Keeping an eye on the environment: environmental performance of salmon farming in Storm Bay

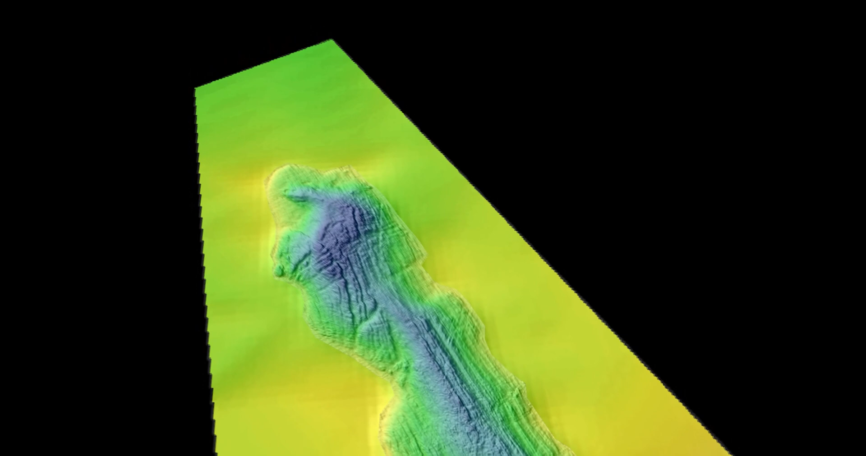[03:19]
The shape of Storm Bay itself is a really gentle slope. Then you have these reefs poking out.
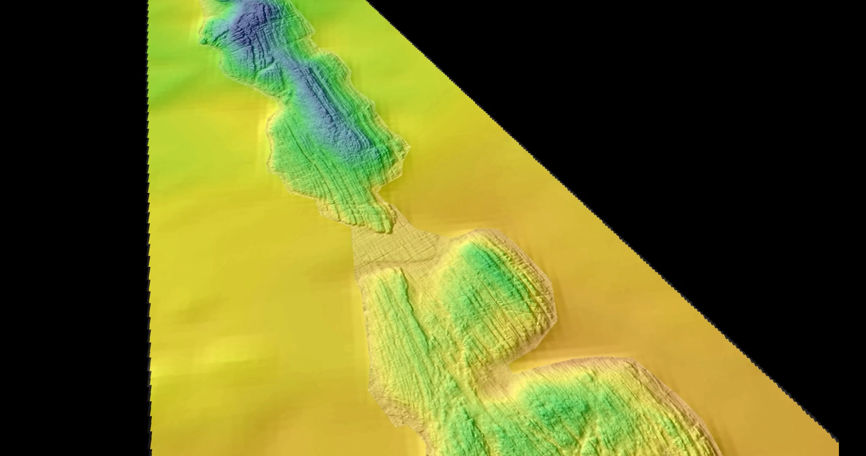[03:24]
One of the key things that this project wanted to better understand is the resolution of these deep reefs.